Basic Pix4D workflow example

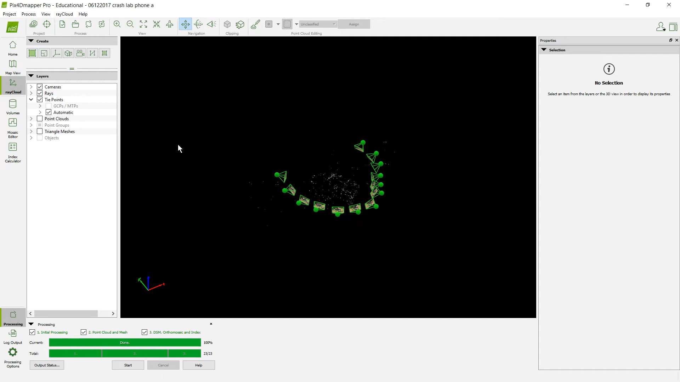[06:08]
but we're going to come over here and we're going to add the point cloud, and we're going to get rid of the cameras. Now, again, something that you can play around with if you want to but not required is you can learn in here how to take and change the processing area. Now, I can define a small area in here that I want to process versus getting all this extra information on the outside of it,
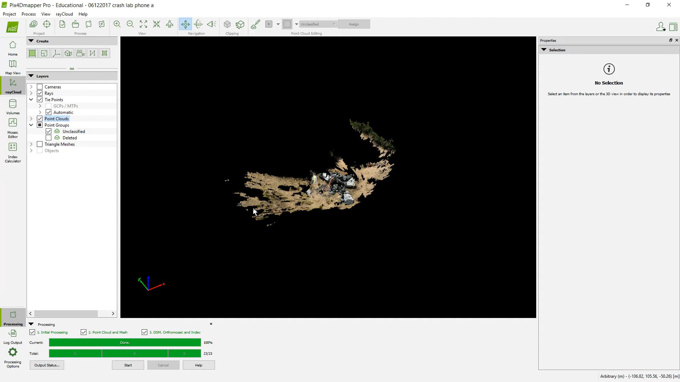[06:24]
just to pretty up what this is.
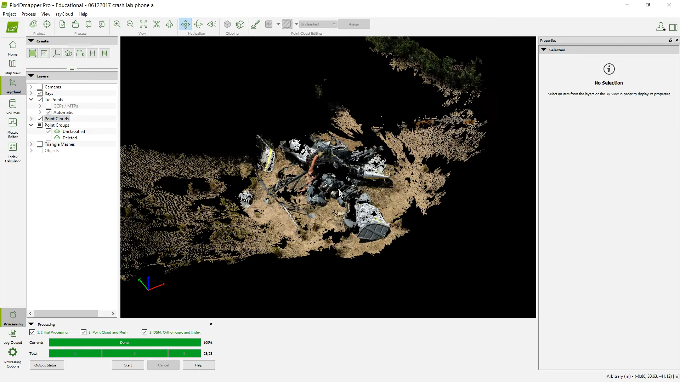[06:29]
We'll zoom in here a little bit on this. That's what it looks like with the point cloud, but now we're going to click on that triangular mesh, and it's going to load up, kind of do the interpolation between all the different points,
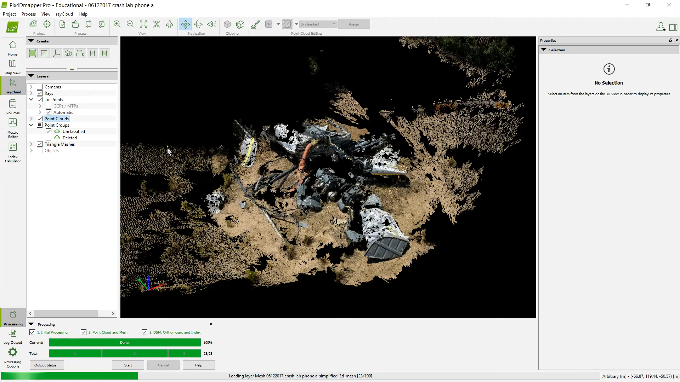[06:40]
and it's going to come up with a mesh that is going to be layered. Now, the thing about the mesh is it's not exact points. It's, again, interpolation and the best guess of the program where everything is, so it might not be perfect.
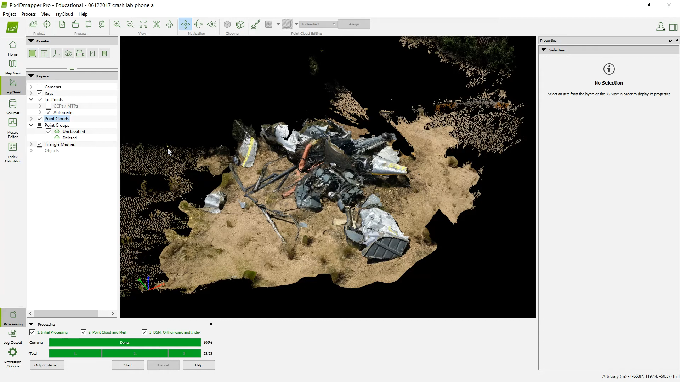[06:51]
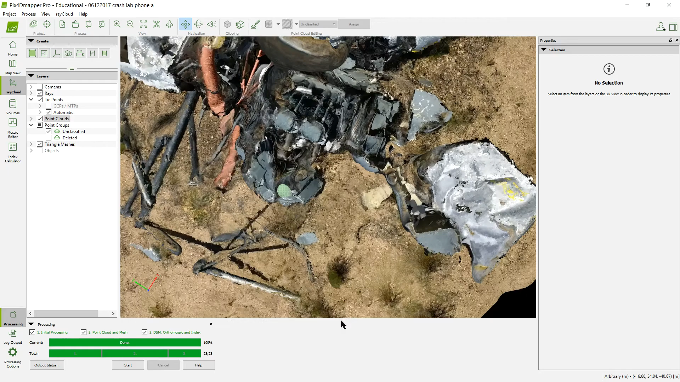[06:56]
But now you can see we have the crashed aircraft, and now we can look around this thing in 3D,
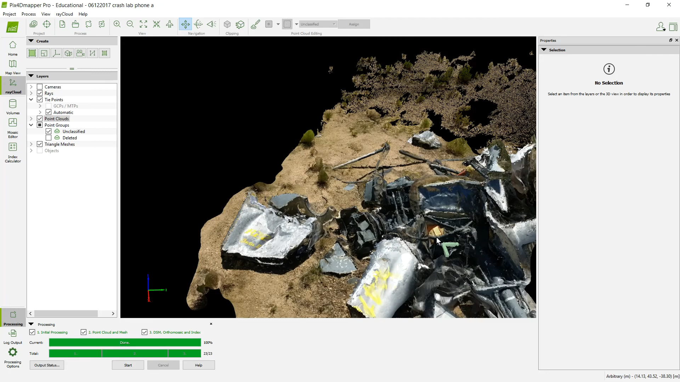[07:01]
and we have the data which we can now measure as long as we were able to use the coordinates.
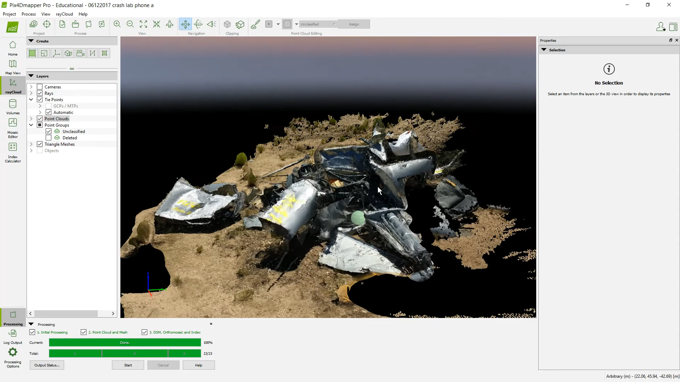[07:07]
We can measure the different points in here and where everything's at.
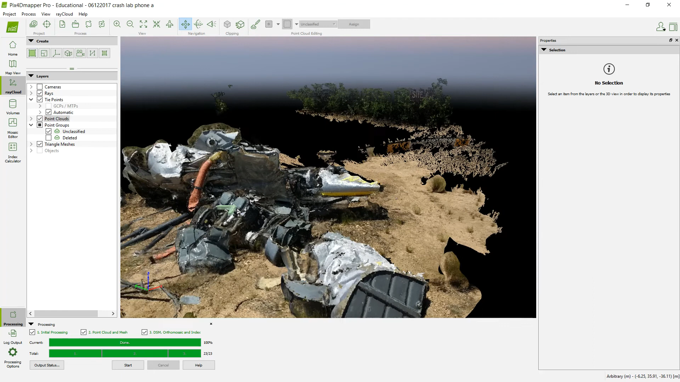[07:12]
You can see with this, even though we tried to do the best job we could without getting things in the back,
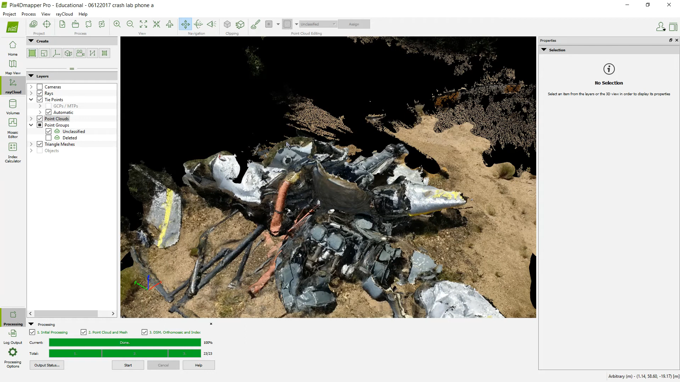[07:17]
you have little anomalies like this area right here over the top of it which can be trimmed off and things like that in the picture.
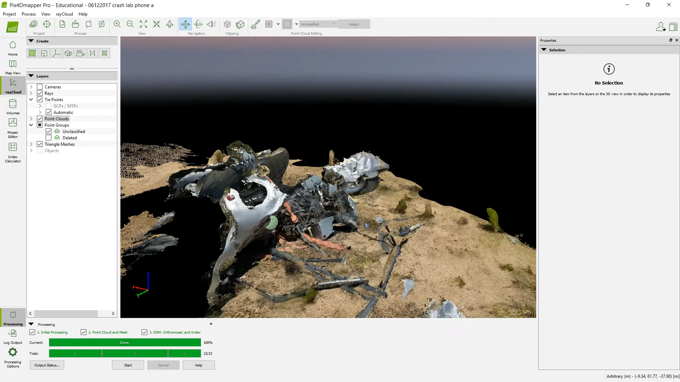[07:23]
If I get rid of the point cloud, it'll drop away some of those other points in there,
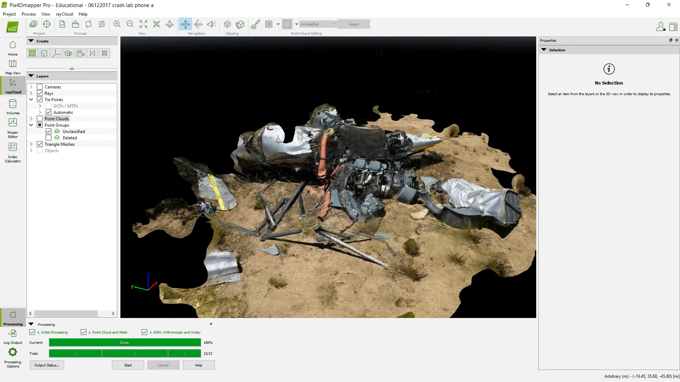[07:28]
and you'll get just the 3D mesh of that area.
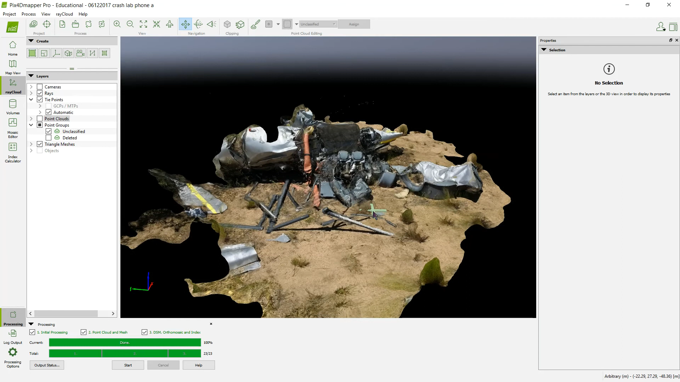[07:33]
But you can see that is a pretty neat little thing to be able to produce.
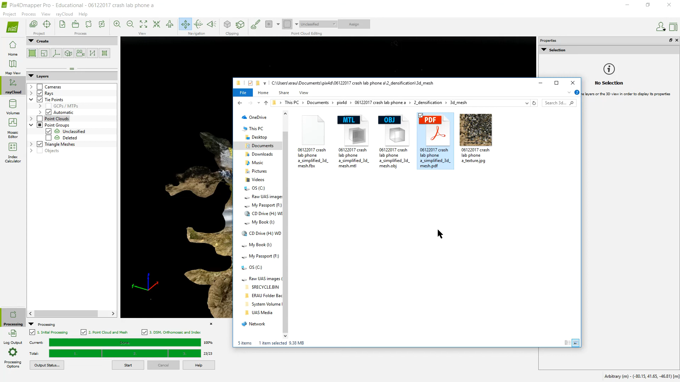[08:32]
Again, it won't look great here for what I'm doing with this one because I haven't defined the area that I want it to put in there. But if I did that, it would be a fairly clean, clean look in there. So those are the things that you're going to want to turn in is that 3D PDF as well as the other report. And now you've seen a little bit on what PIX4D can do for you.